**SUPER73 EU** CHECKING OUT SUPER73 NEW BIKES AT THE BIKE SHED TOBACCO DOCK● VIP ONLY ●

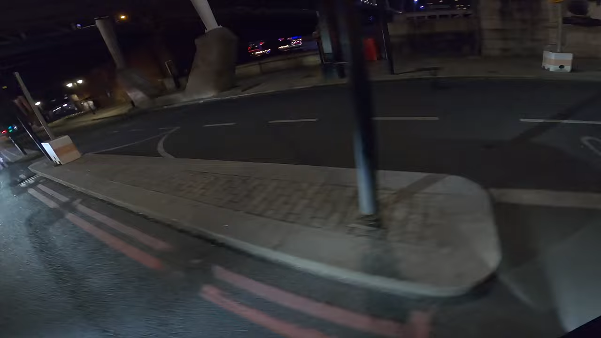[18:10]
They need to put a freaking traffic light over there, so when traffic from bikes come this way, they need to stop, because it's weird how you got a green man over there to cross down here to turn right, but there's no lights down here to tell people to stop because traffic's coming right in, because nighttime is dangerous. Daytime, yeah, it's all good. So you have to keep your eye out on that section, man. But yeah, today was good. I'm glad I met the Squad X.